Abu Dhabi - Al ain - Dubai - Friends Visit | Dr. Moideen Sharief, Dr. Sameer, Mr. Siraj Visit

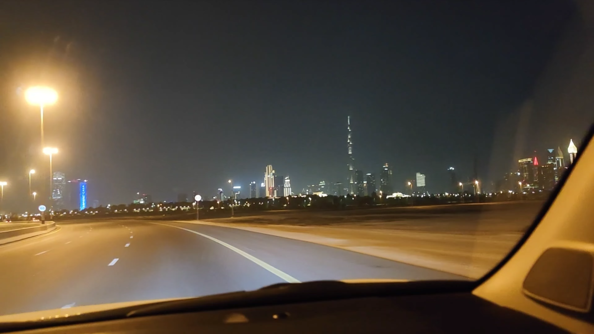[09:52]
സെമീർ സാറും വൈഫും കാറിലുണ്ട്, പക്ഷെ ആൾക്ക് രണ്ടാളും വീഡിയോക്ക് നെഹി നെഹി. അപ്പൊ തൽക്കാലങ്ങൾ പുറത്തെ കാഴ്ച കണ്ടു. ദാണ്ടെ ബുർജ് ഖലീഫ ദാണ്ടെ.
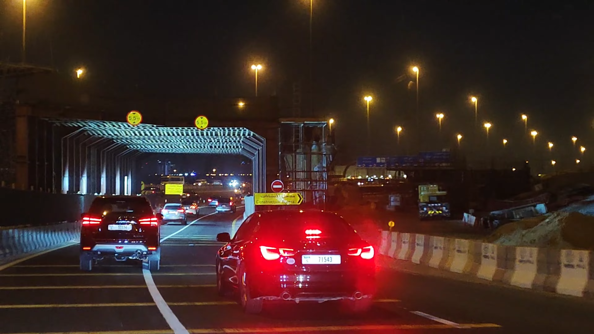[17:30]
രാത്രിയാണ് ദുബായിന്റെ മുഞ്ച്. ലൈറ്റൊക്കെ എല്ലായിടത്തും കത്തിത്തുടങ്ങി. അതിൻ്റെ ഒരു ഭയങ്കര ഭംഗിയാണ്.